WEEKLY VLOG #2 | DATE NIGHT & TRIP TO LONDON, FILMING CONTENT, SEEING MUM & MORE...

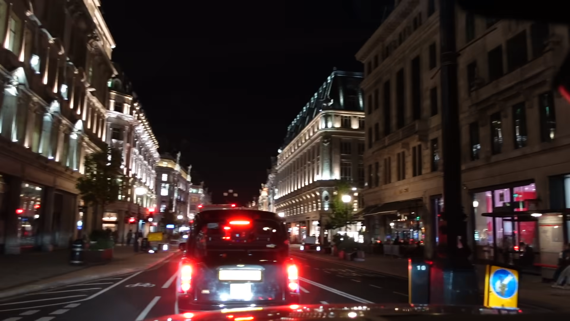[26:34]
it's so pretty welcome to london guys what is this not oxford street is it
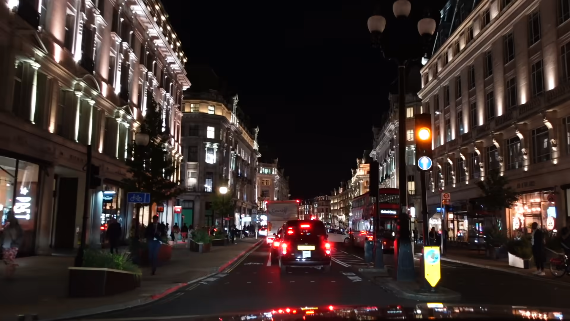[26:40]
look how much people this is why we don't live in london
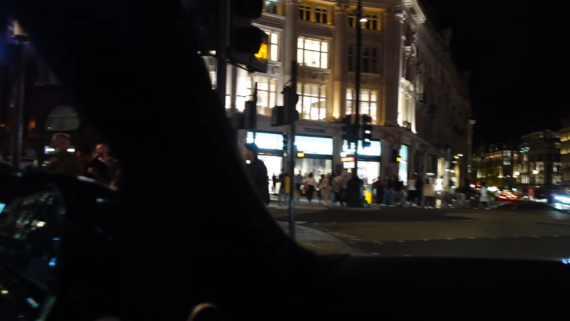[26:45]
it's just people everywhere we should live in london no it's too much nine o'clock at night